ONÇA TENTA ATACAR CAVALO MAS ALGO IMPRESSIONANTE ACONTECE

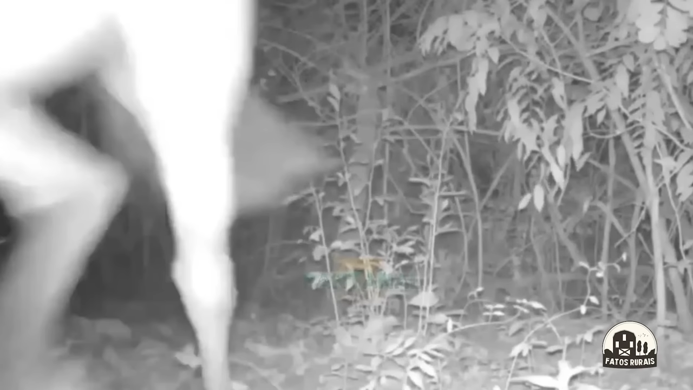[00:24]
E inclusive para nossa sorte já foram registradas até mesmo em vídeo. É impressionante, você vai ver.
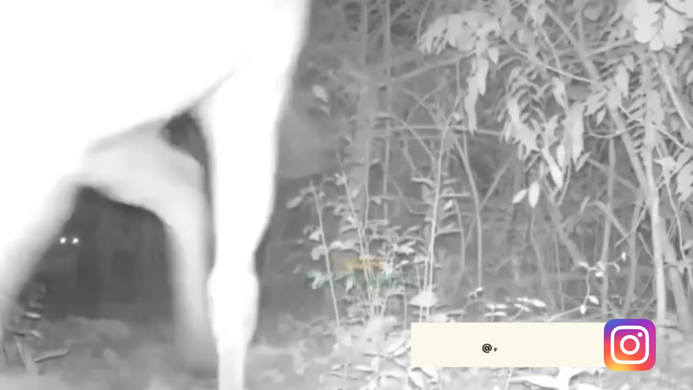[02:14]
O registro curioso de uma câmera escondida em uma floresta do Pantanal matogrossense está dividindo opiniões na internet.
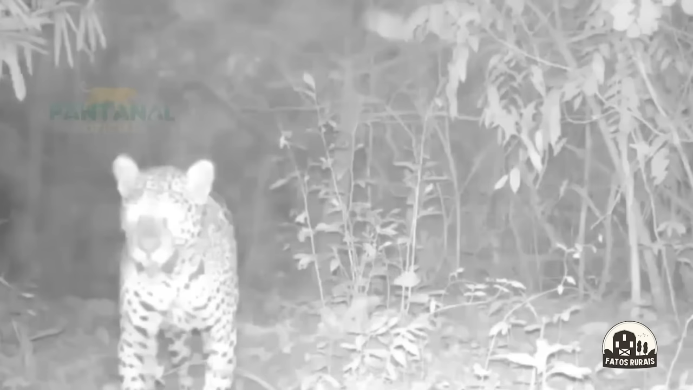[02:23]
Segundo publicação de uma página especializada no bioma brasileiro, imagens feitas na reserva florestal revelam um cavalo fugindo da caça de uma onça pintada. A sequência de vídeos foi compartilhada por um perfil especializado em fotos de safári na região do Pantanal, que registram animais de diversas espécies em seu habitat natural. O flagra, de acordo com a publicação, foi feita na Reserva Ecológica Jaguar, em Poconé, Mato Grosso,
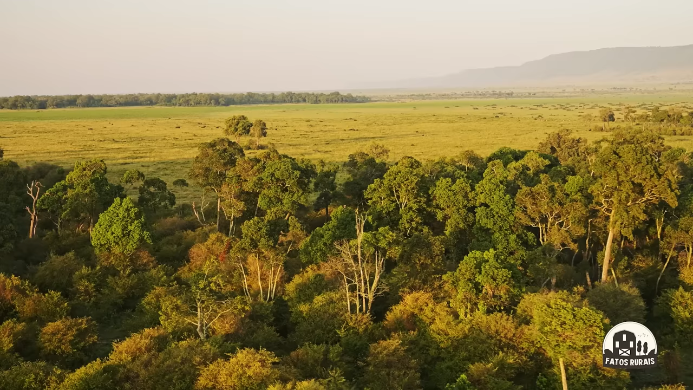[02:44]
em uma área de 1.200 hectares registrada federalmente na Reserva Nacional do Pantanal matogrossense.
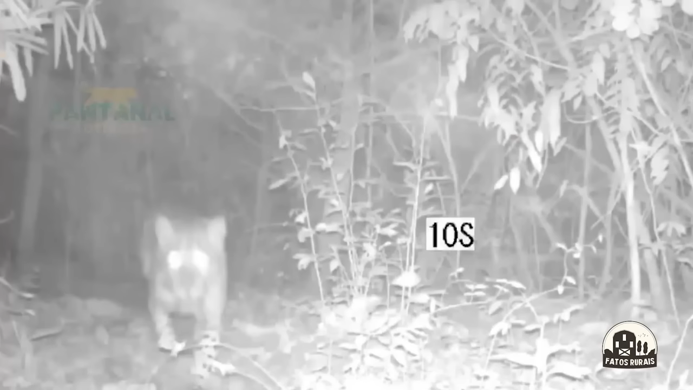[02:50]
Provavelmente a onça já estava seguindo o cavalo há um bom tempo, mas as imagens mostram apenas uma pequena parte da fuga do equino. Mas vários outros relatos mostram cavalos que não tiveram a mesma sorte desse vídeo, e nem sempre é uma onça pintada.
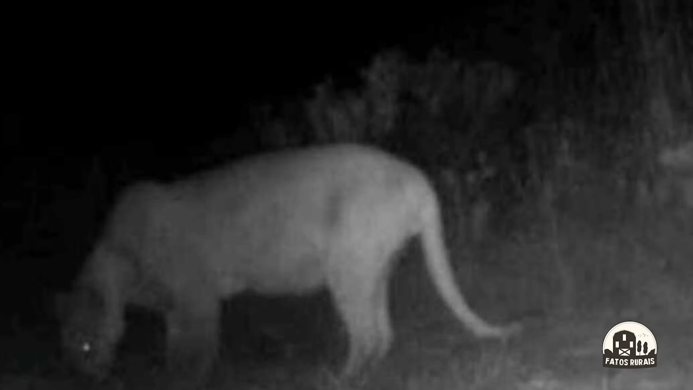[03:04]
Por exemplo, no ano passado saíram várias notícias de que uma onça parda teria matado uma potra e ferido outros felinos no Distrito Federal.